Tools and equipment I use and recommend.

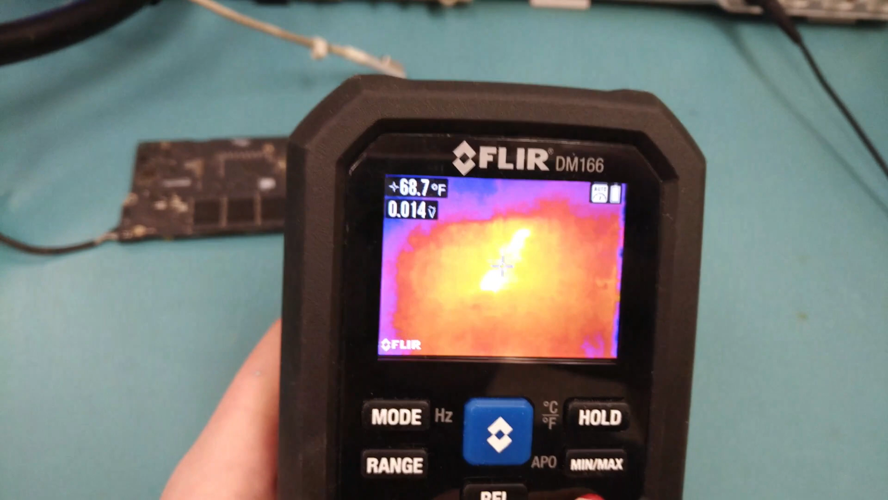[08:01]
On screen: spot 68.7°F
this this does help and if we go close here's
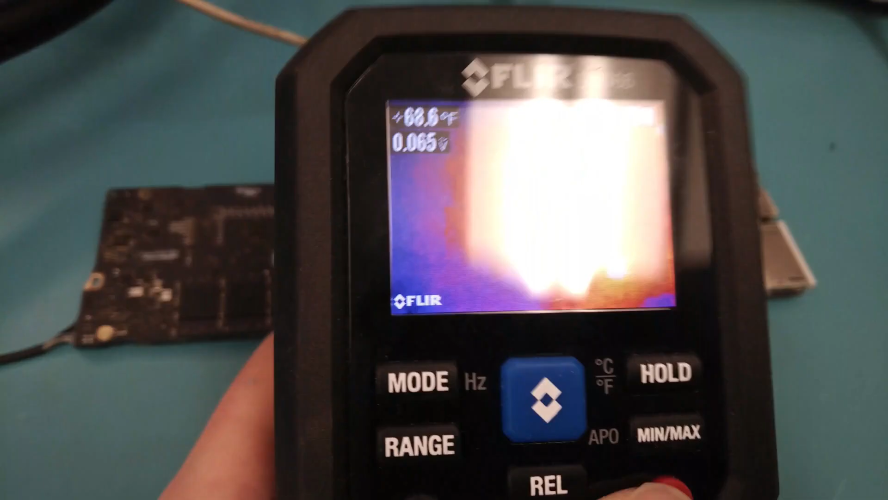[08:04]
thing about these thermal imagers when
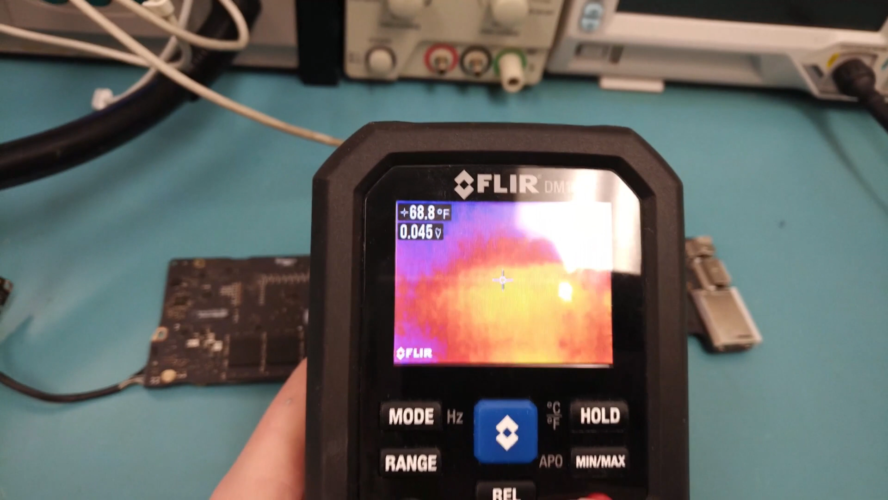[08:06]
On screen: spot 68.8°F
they they have to calibrate so here you'll hear hear it click a few times and
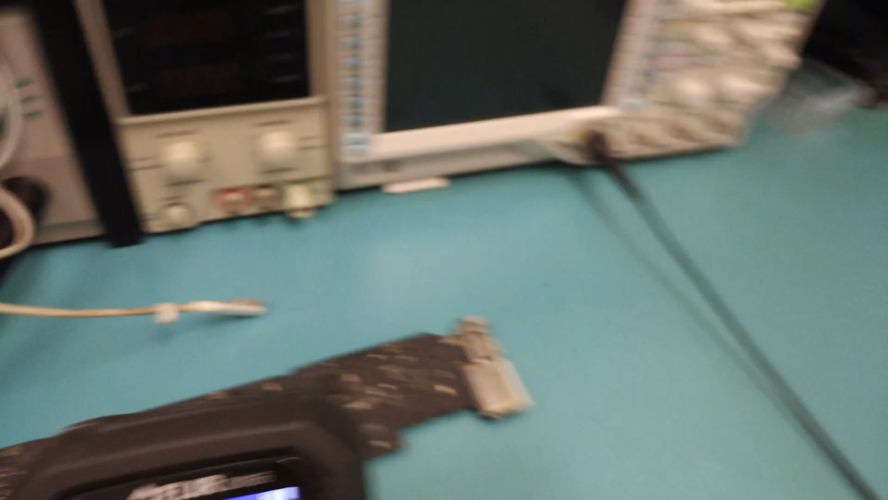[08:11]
this is going to be really hard to see but if you move in on the
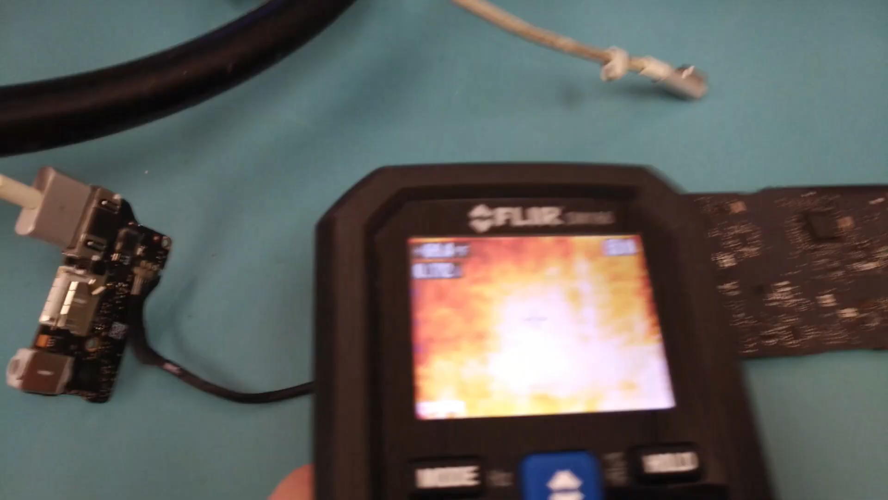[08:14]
board kind of close and the board is cold
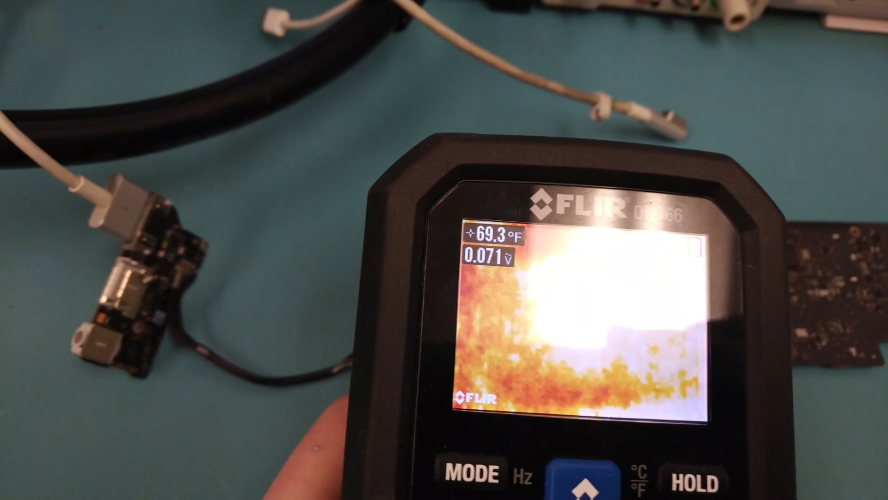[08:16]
On screen: spot 69.3°F
so there's not going to be any temperature differences
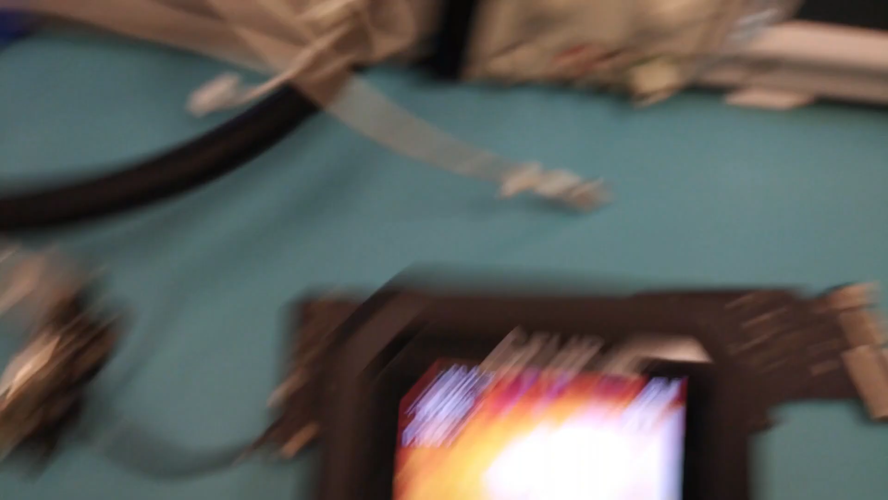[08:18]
so it's not really this isn't going to be really a good test but if you get
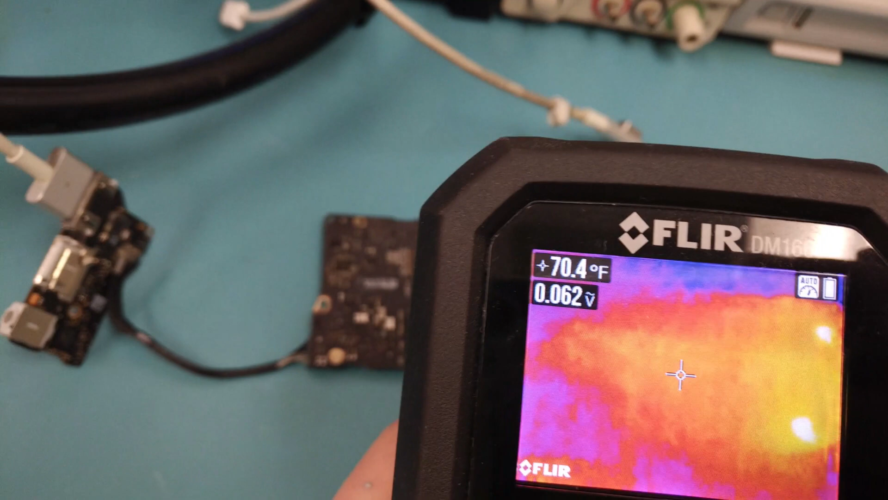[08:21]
On screen: spot 70.4°F
a board that's on and you hold it up to the board you can actually see the different
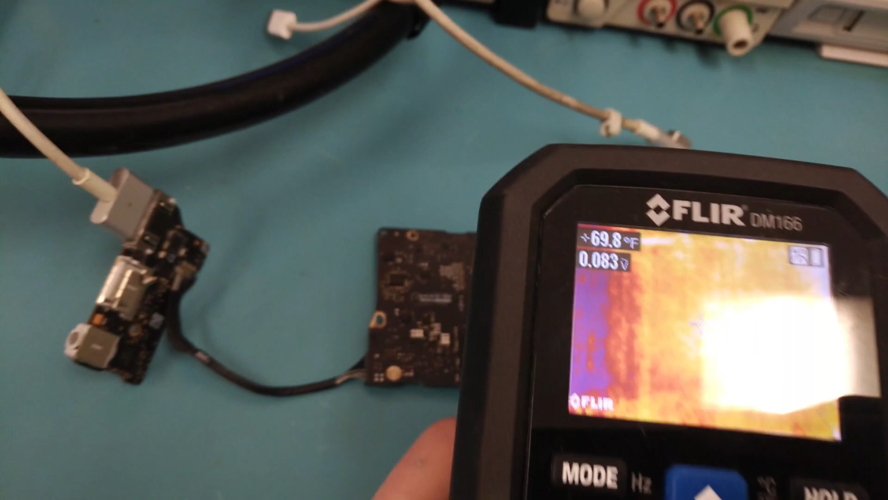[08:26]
On screen: spot 69.8°F
components on it and this board doesn't turn on it's not getting getting hot but you can differentiate between capacitors
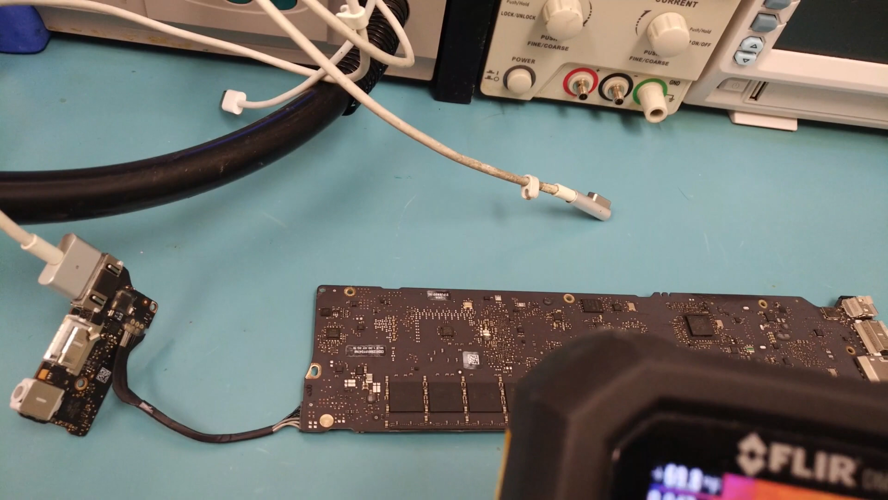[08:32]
and other chips and stuff it works really well you're not going to see that if there's no temperature differences
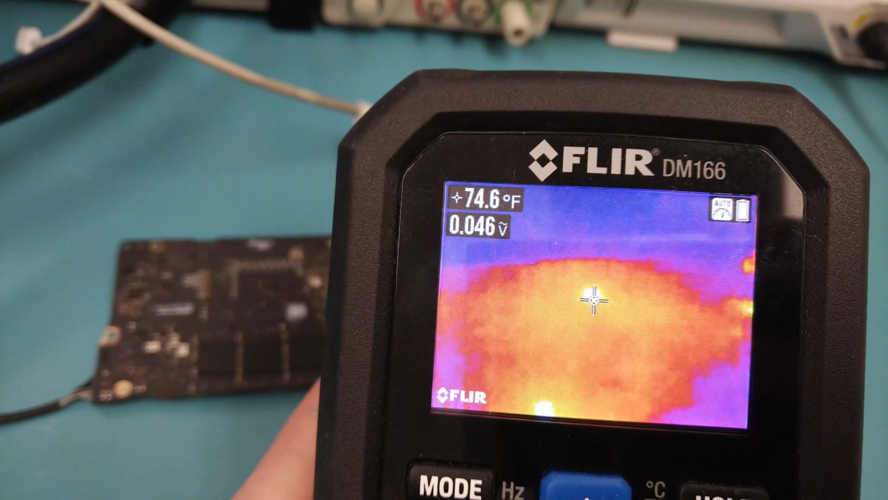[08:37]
On screen: spot 74.6°F
on the board and that's actually i wonder if that's what's wrong with this board because i haven't been able to figure this board out so i wonder if
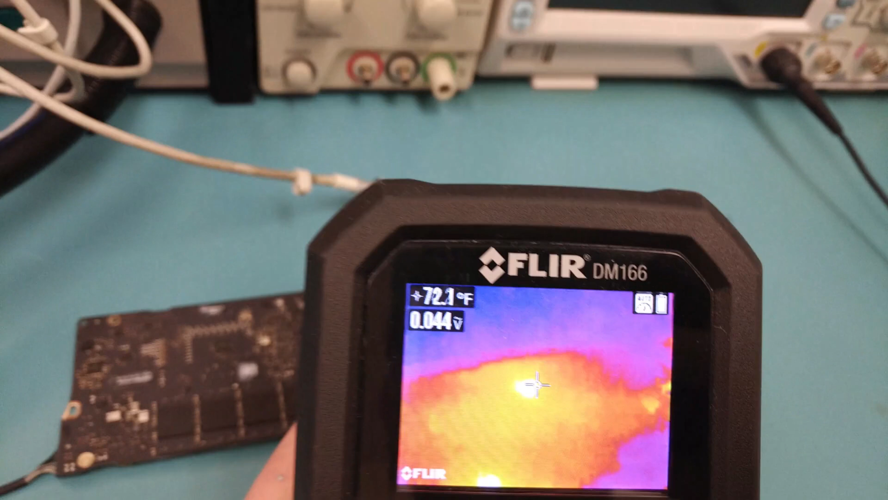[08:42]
On screen: spot 72.1°F
that's a clue right there to some what's wrong because it's not entering an so state so i'm going to investigate that in a minute here and
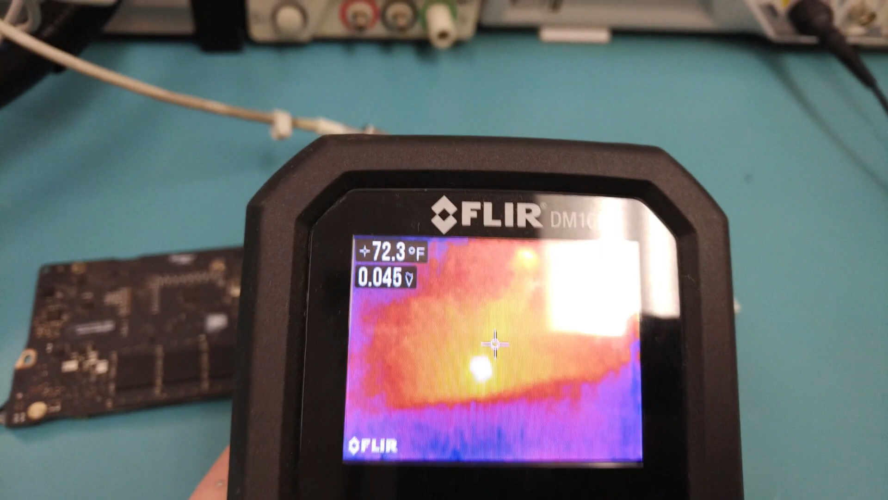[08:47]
On screen: spot 72.3°F
this may have just helped me solve this board that i've been trolled on for about a week so this is a very good
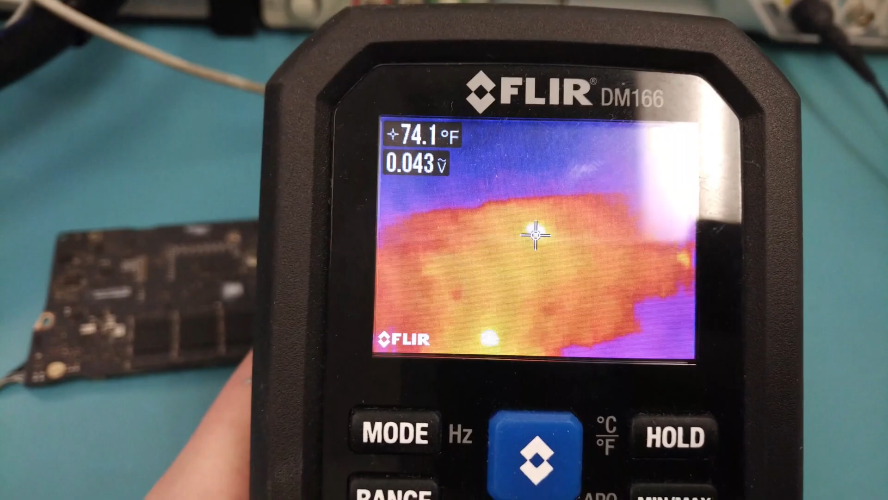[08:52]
On screen: spot 74.1°F
multimeter
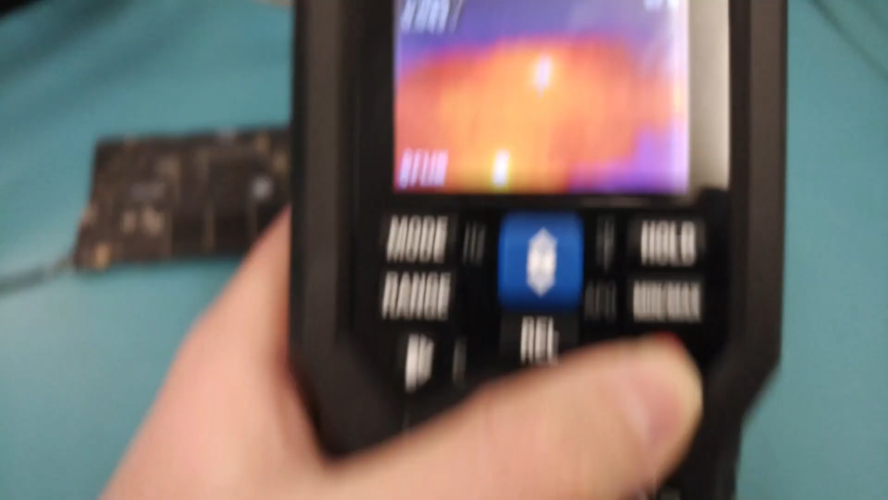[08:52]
the it's very responsive on voltages it has a large number of
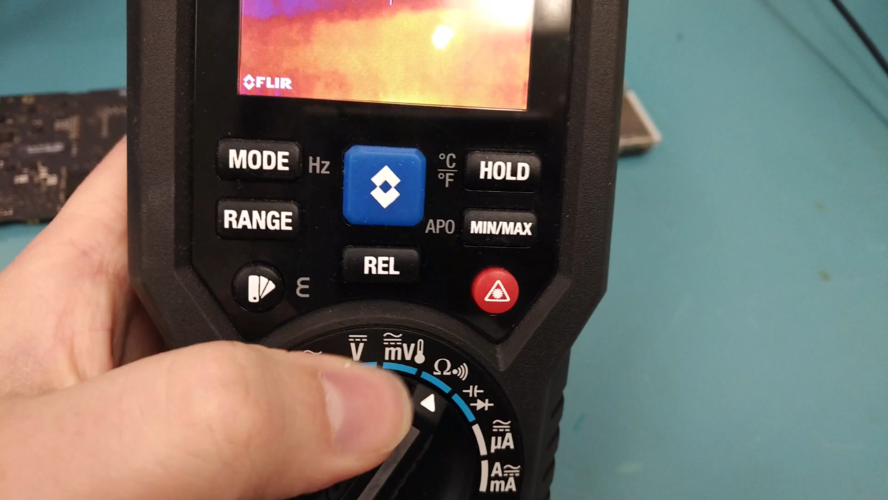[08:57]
features it can measure captain so if you do rf stuff that's fairly important let's
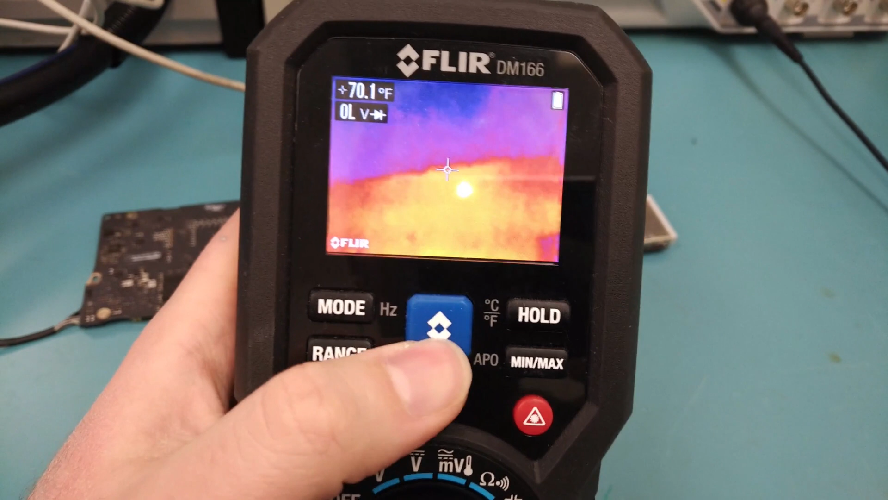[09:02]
On screen: spot 70.1°F
go back over here so it's very responsive it has